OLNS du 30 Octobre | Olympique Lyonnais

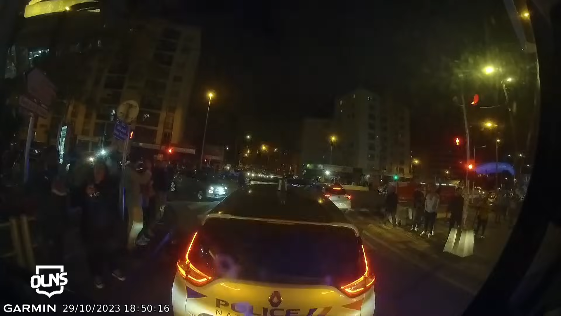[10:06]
Alors là, déjà, vous voyez que l'escorte est arrêtée parce qu'il y a une voiture devant qui se met en travers et qui met plusieurs secondes à se déplacer.
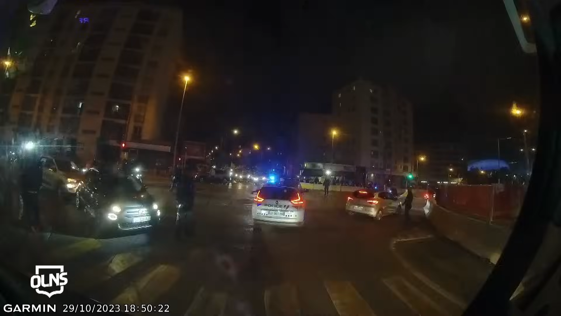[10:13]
Déjà, ça, ça paraît fou qu'une voiture bloque l'escorte de police. Pendant ce temps, évidemment, le bus se fait caillasser. Et là, vous repartez, le fameux bar dont je vous parlais est à gauche. Et là, vous voyez qu'il y a des dizaines, voire des centaines de supporters marseillais des deux côtés, tout le long, à gauche, comme à droite. Et là, si vous l'avez raté, il y a eu un lancer de cailloux. Il y a eu un lancer, alors, de cailloux, oui. De canettes. On le voit là.
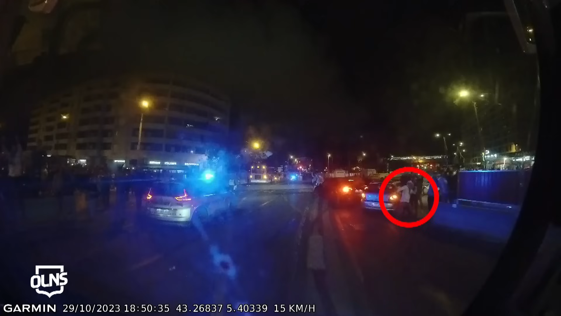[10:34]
On ne sait pas exactement quoi, mais regardez dans le rond, effectivement, et vous allez voir, soyez attentifs, on le voit vraiment armé, lancé, et vous voyez le projectile arriver. Alors, c'est un projectile parmi d'autres, parce que ce qu'il faut savoir, c'est qu'il y a au minimum,